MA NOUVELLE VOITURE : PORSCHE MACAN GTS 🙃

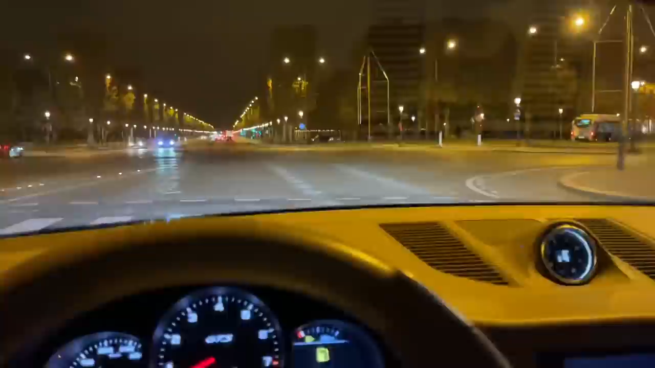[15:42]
Incroyable, ce son-là. J'adore le son de ce scout. Ah, ben, frérot, la place du Macan, c'est sur les champs un samedi soir. Tu sais, et c'est refif. Ça bouge, c'est beau, tu vois. C'est une voiture qui s'adapte très bien à ce genre de conditions. Condition incroyable qui fait plaisir. Mais aussi, vous allez le voir, tout à l'heure, je vais faire un petit bout d'autoroute quand même pour vous montrer que ça marche bien, que ça chante bien et tout.
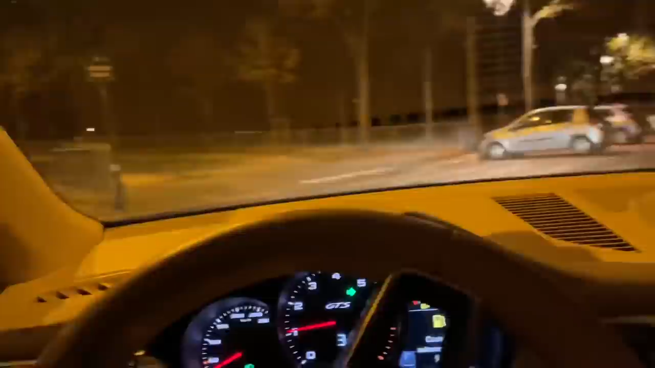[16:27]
Vous voyez, quand je suis comme ça en confort, il n'y a aucun son.
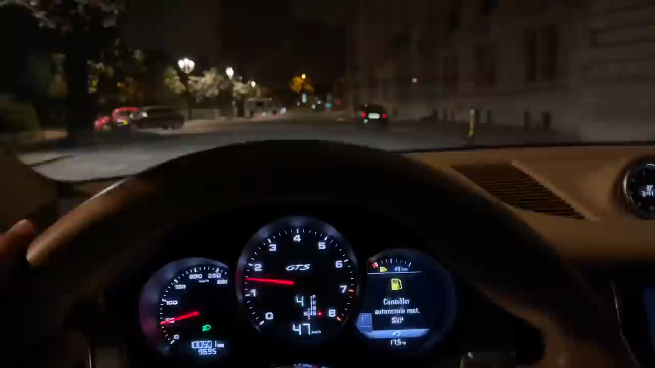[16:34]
Il y a un petit ronronnement, c'est assez doux, tu vois, mais ce n'est pas grand-chose, en fait. C'est doux, c'est tranquille, c'est sobre.
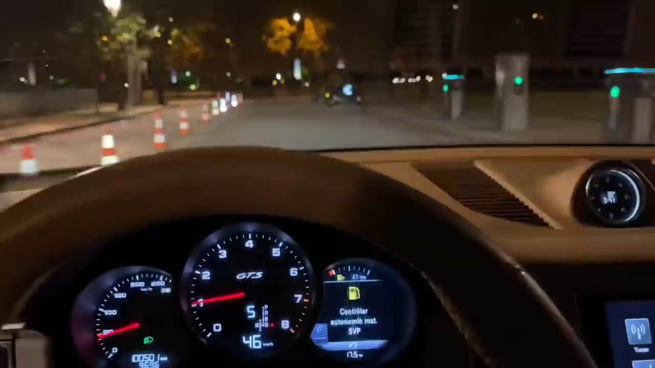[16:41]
Tu vois, là, on est sorti des Champs-Elysées, donc on va pouvoir se faire un petit plaisir.
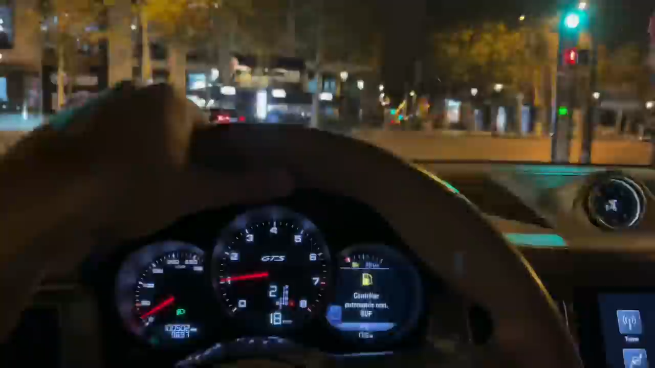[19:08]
Là, du coup, on va reprendre les Champs de ce côté-là et on va se diriger tranquillement vers l'autoroute où je vais peut-être sûrement d'ailleurs devoir mettre un peu d'essence parce que c'est vrai, mine de rien.
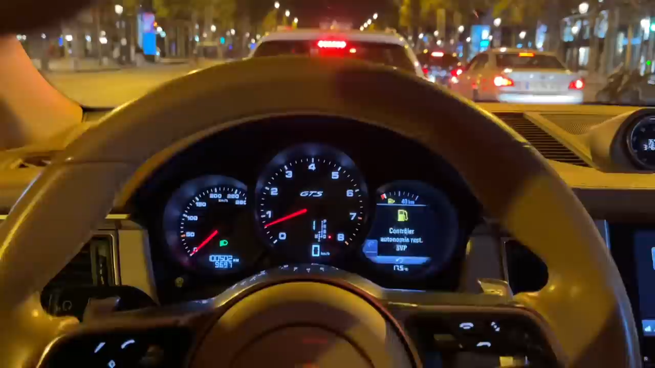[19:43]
ça roule bien, mais ça consomme bien aussi, tu vois. Donc, du coup, voilà, je vais peut-être aller mettre un peu d'essence avant, histoire de pouvoir faire une belle allonge parce que, si c'est pour que je vous disais, la famille, je peux pas accélérer,
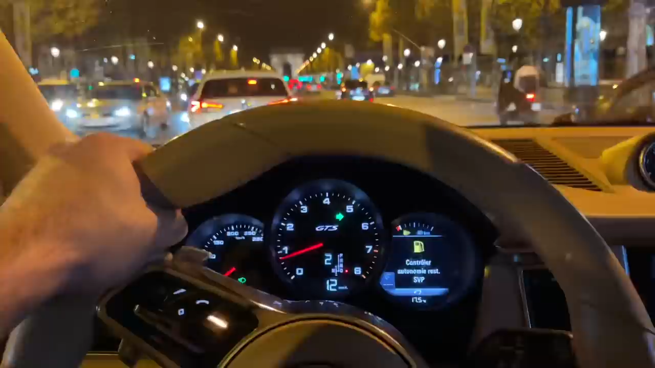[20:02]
j'ai plus d'essence, c'est un peu compliqué. Donc, du coup, on va continuer à remonter les Champs-Elysées. Ce que je peux vous dire déjà qui est très énervant sur cette voiture,
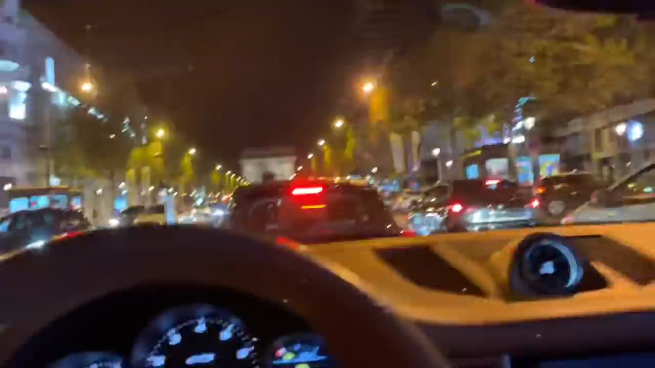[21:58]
En partant, j'appuie, je le désactive, comme ça, il ne m'embête plus. Et là, c'est beau, ça, c'est un RSQ8. Il est beau. Et une belle BMW. Oh là là, il y a de la voiture là. Il y a de la voiture, frérot. Ici, les petites sandwicheries de nuit, frérie.
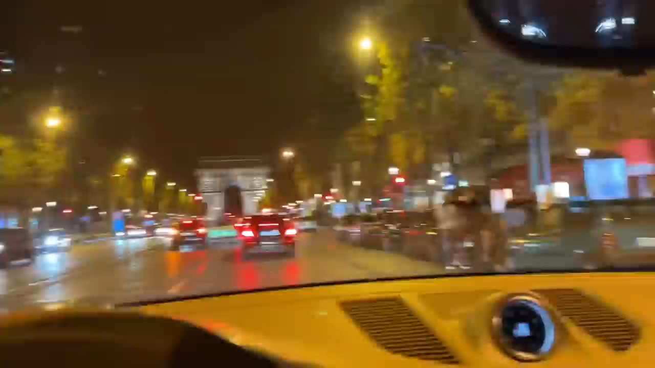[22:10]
Et puis voilà, sinon, c'est tranquille. Tu vois ce que je veux dire ? Voilà, c'est un moment, c'est un moment la remontée des champs qui pour moi, qui vit ici, qui a toujours, qui a toujours vécu ici, qui est vraiment genre,
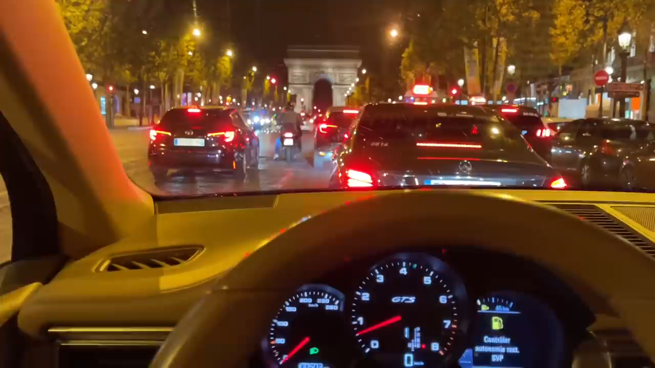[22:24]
si je ne suis pas passé par les Champs-Elysées avant de rentrer à la maison, je ne suis pas tranquille, je ne dors pas bien. Tu vois, j'ai besoin de tout ça. J'ai besoin de cette agitation, j'ai besoin de ce kiff parce que pour moi, moi, j'adore quand c'est comme ça. J'ai du mal moi à voir, j'ai du mal moi à voir les Champs-Elysées quand c'est vide, quand c'est calme, etc. Pour moi, les Champs-Elysées, et là, ça va. Bon, là, c'est calme. Il y a un peu de monde et tout, machin à droite, à gauche, mais en vrai, c'est calme. Là, c'est vraiment trop calme pour moi, tu vois. Mais encore une fois, on est là pour tester la voiture et tout, ça fait plaisir.
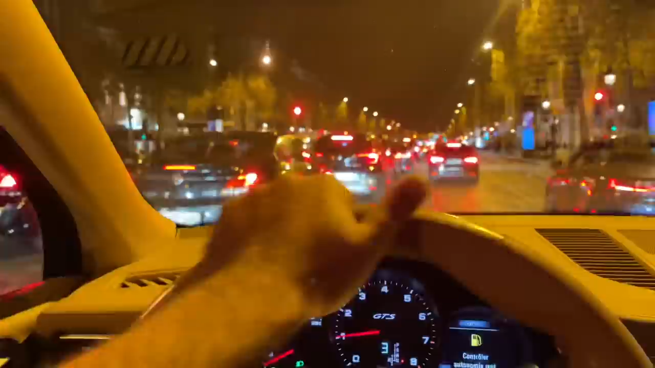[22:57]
Du coup, putain, joli. On va aller mettre l'essence. Là, ça y est, j'ai réussi. Putain, il est beau, regarde, X3M compétition. Ça, c'est une belle voiture. Ça, c'est une vraie belle voiture. Waouh. C'est dingue. Dès que c'est M quelque chose, comment c'est plus joli, en fait, c'est dingue. Parce que le X3, à la base, je n'aime pas vraiment, tu vois. Et là, le fait que ça soit un compétition, je kiffe. Tu vois.